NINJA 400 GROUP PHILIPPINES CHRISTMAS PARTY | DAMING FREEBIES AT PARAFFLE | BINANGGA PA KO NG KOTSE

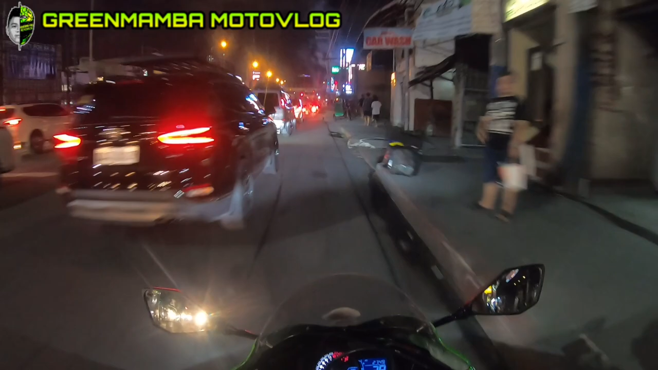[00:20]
papunta tayo ngayon sa Ninja 400 Group Philippines sa Kawasaki Kriblibis. May Christmas party doon, guys.
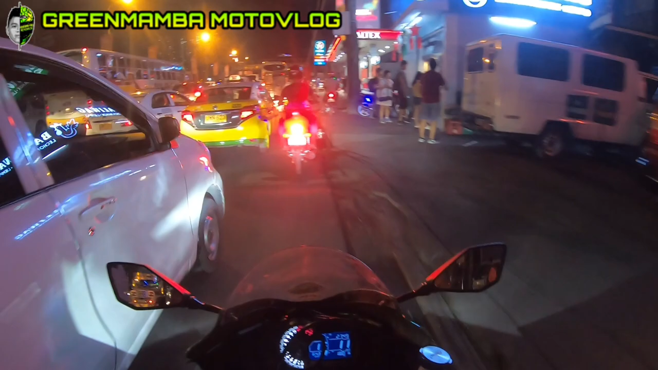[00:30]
At ibibigay lang natin itong konting pa-premyo natin, Freebies, BS1 and Mototech. So yun, malayo pa yung biyahe natin, guys. At sa ang traffic sobra, try natin dumaan dito sa C5.
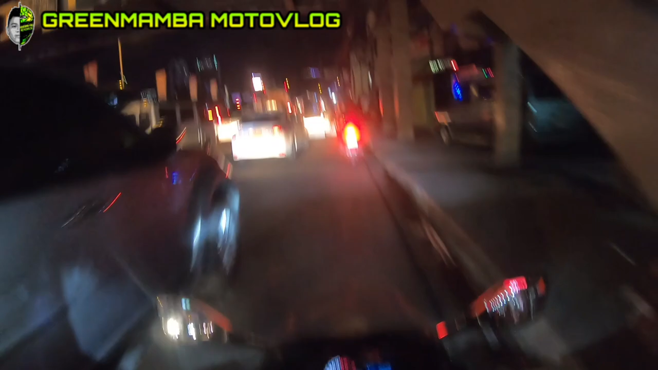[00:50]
Kung hindi ma-traffic, kikita nyo naman siguro, guys, kung gaano ka-traffic ang EDSA.
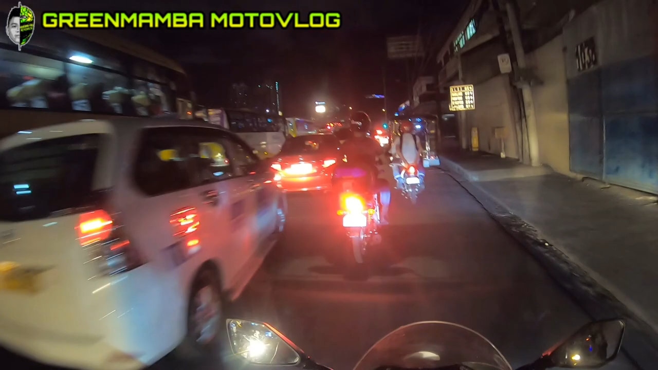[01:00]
Biyahe muna tayo. Sasaglit lang tayo dun, guys, para ma-meet lang din natin yung ibang kagrupo natin sa Ninja 400.
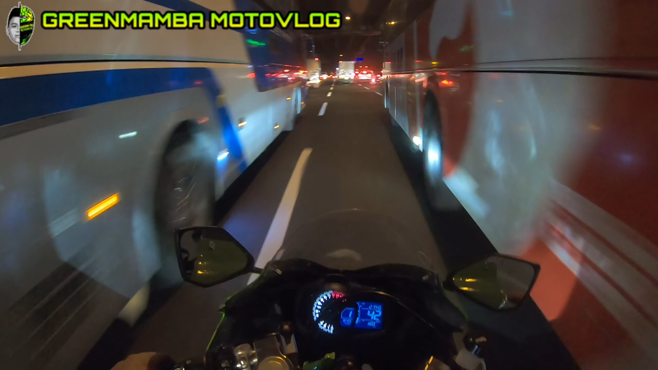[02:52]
Saan talaga pumunta, guys? Sobrang traffic.
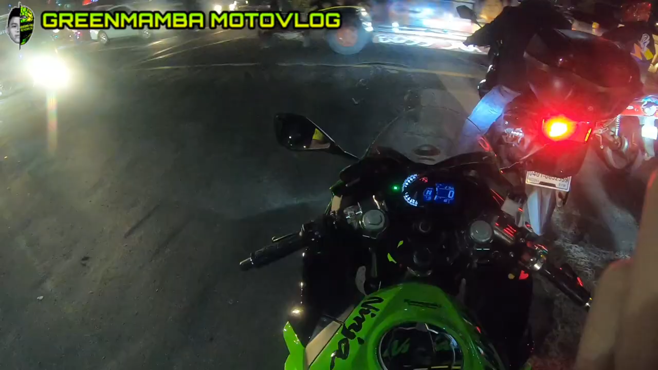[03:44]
So yun, finally I'm here. Dito na tayo ngayon sa Libis, guys.
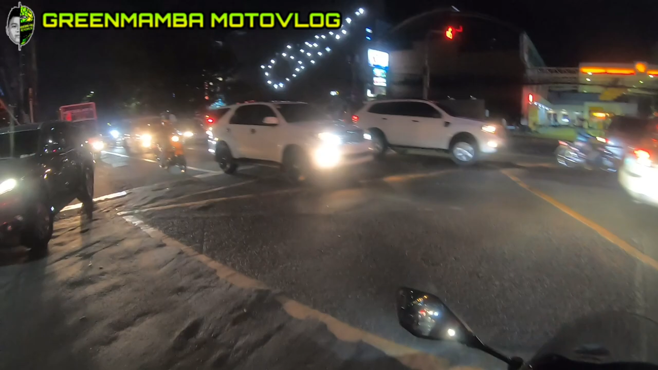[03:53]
And yo, dito na tayo, guys. Ayan. Sa nakikita nyo, ang dami pong Ninja Boys, Klise.